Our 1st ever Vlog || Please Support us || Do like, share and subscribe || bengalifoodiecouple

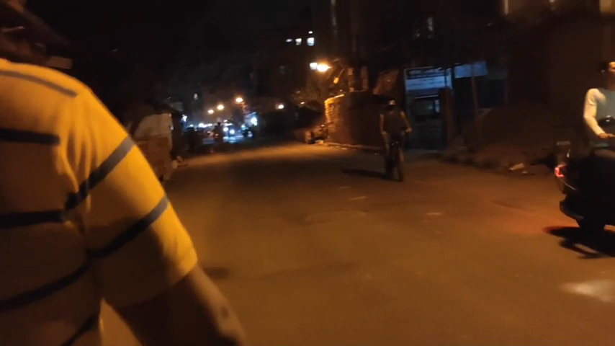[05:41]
দেখছো তো আমাদের রাস্তাটা, খুব যে গিঞ্জি তা না, তবে রাত যেহেতু একটু গাড়ি ঘোড়া কম, তবে বাস টাস চলে এই রাস্তা দিয়ে। আর একটু গেলেই আমাদের বাড়ির গলিতে আমরা ঢুকবো।